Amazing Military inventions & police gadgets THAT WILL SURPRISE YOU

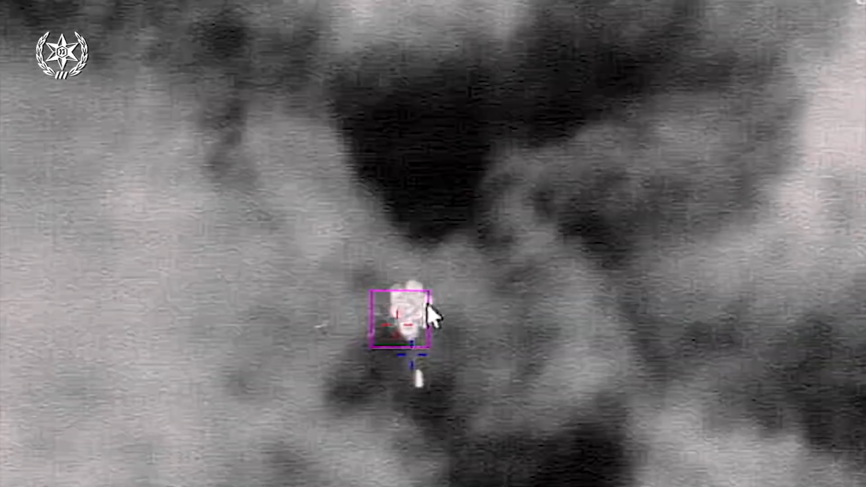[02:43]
destroys the target in the future light blade can be used to protect
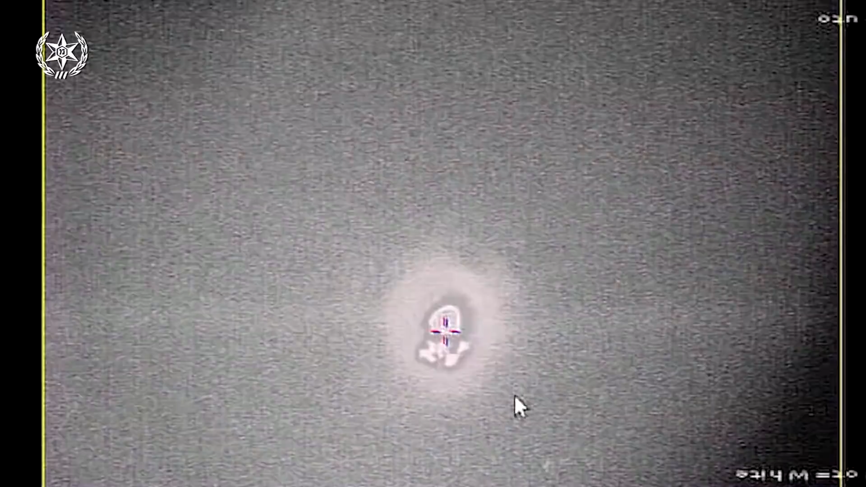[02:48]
airports military bases and borders metal storm